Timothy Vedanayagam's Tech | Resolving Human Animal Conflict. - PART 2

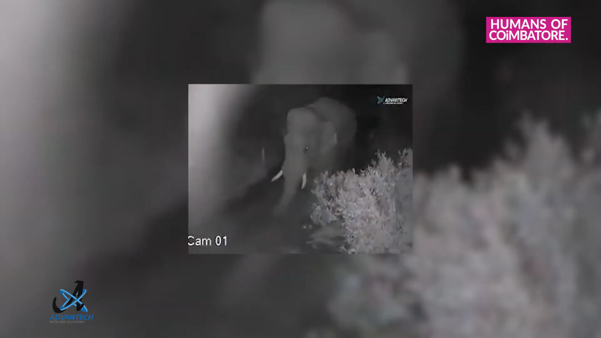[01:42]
But if an elephant comes, it will recognize and tell the location where the elephant is coming.